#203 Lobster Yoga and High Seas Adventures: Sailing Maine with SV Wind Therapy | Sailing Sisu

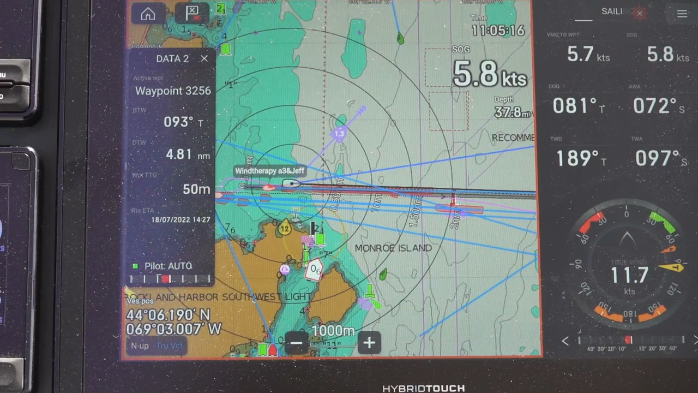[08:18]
if you look there, there's a safe water mark about 2 miles from us,
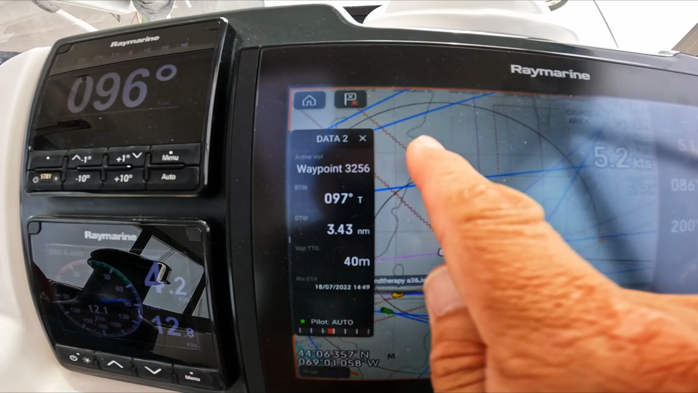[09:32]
Here's the safe watermark and the radar is picking that one up.
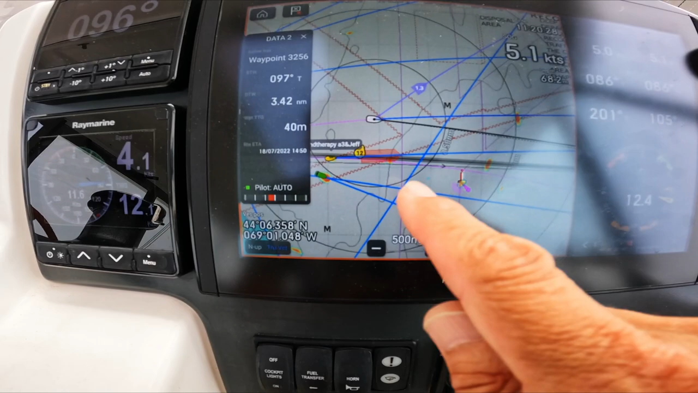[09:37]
There's our friends behind us. Here is something right here.
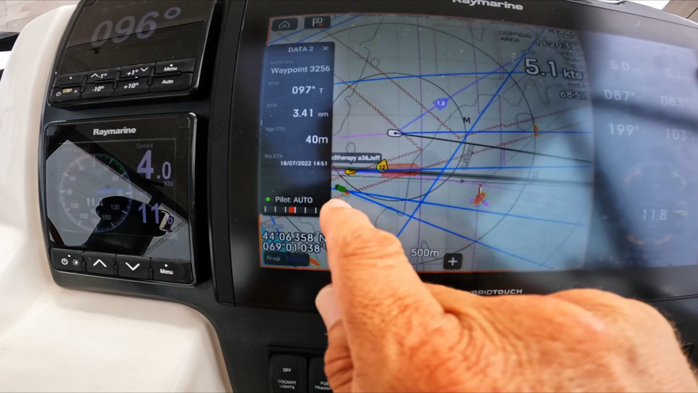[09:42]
And that ferry is blowing his fog on constantly.
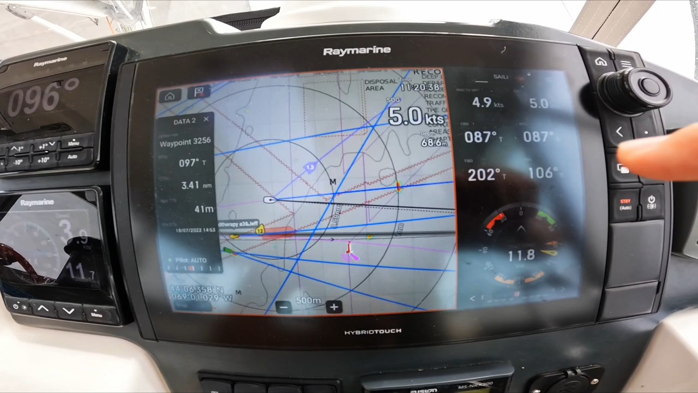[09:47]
So I'm heading straight for that thing.
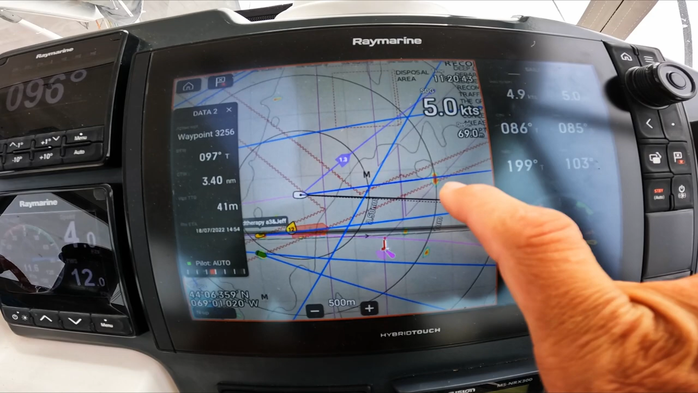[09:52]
So maybe I should say on the radio, we're going at 5 knots under sail. Maybe I should just do that. Options.
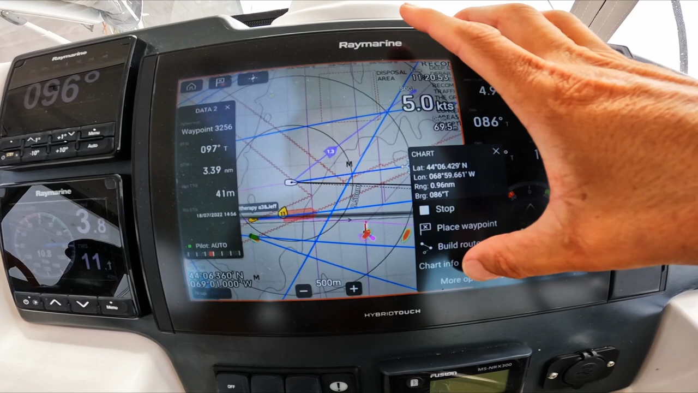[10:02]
acquire target.
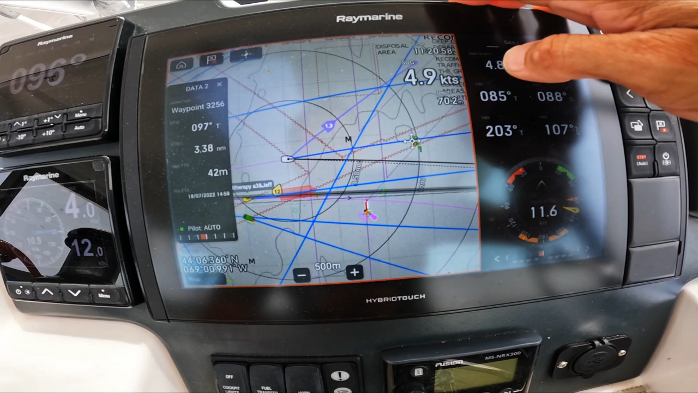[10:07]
You can see how fast that one goes. Let's acquire that target there as well.
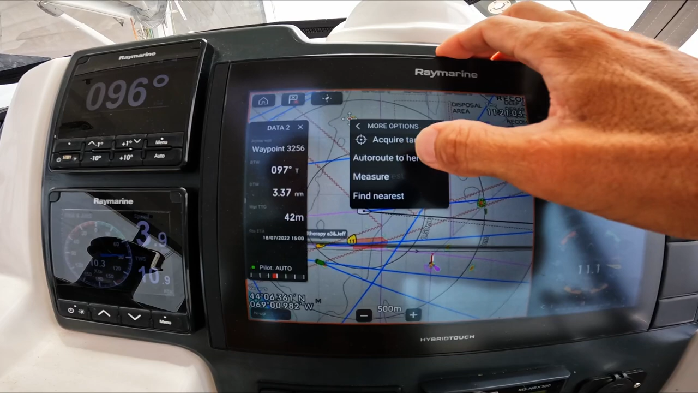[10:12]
Acquire target. And we can see which direction they also go in, because we are definitely, it's definitely on our course, and I can't see nothing.
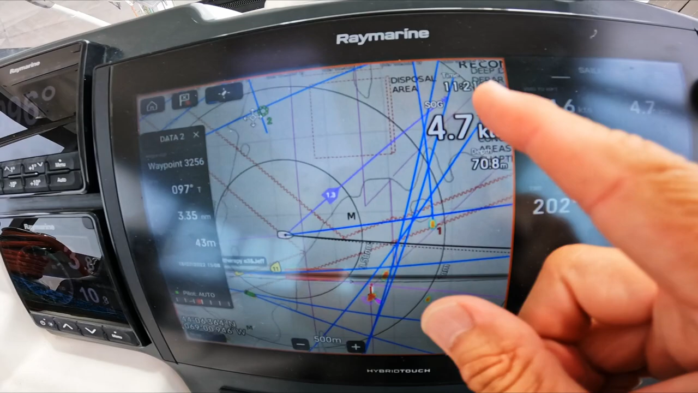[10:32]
And all these blue lines that you see here, that's all some boat that's going somewhere.
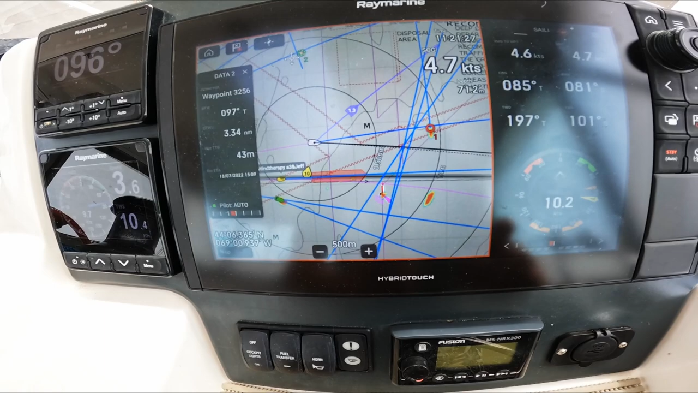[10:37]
That one looks like it's also going up.